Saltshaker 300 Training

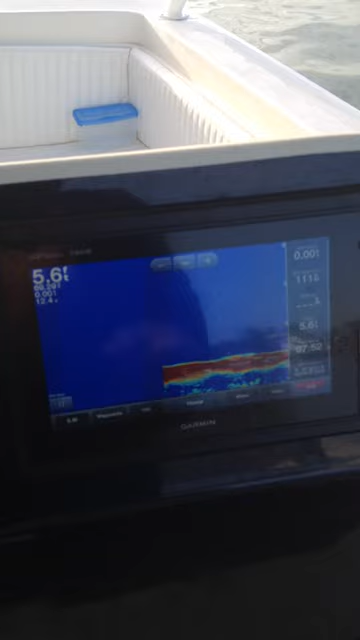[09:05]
you can see how deep it is over here and then you can see where you're going over here
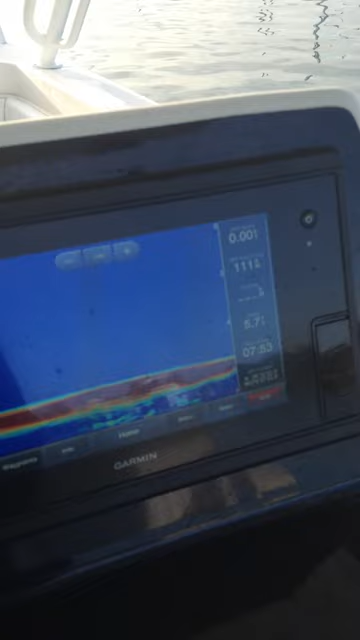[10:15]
watch your depth finder to make sure you're not getting too shallow because there's a couple of sandbars you can see it's 5.7 feet deep right here
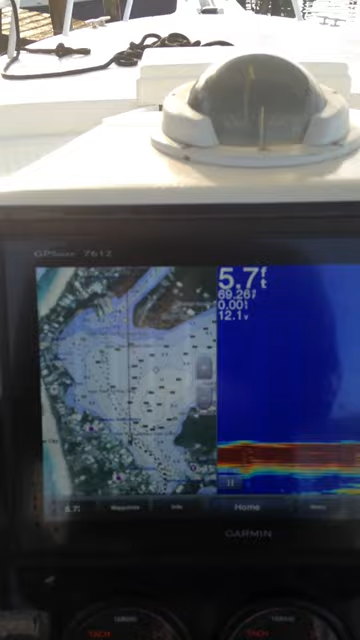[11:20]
map half bottom depth finder I can do I can split the screen but usually what I'll do is I'll hit the home
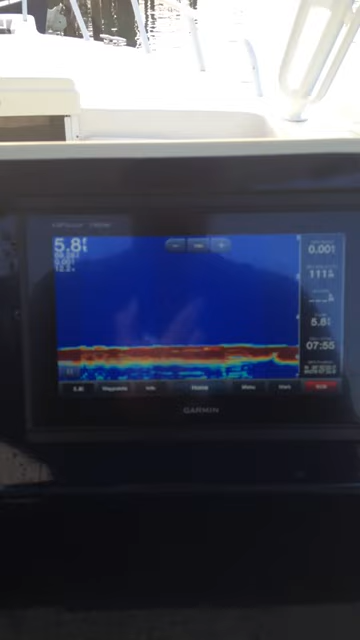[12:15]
me my depth this gives me my map shows me where I'm going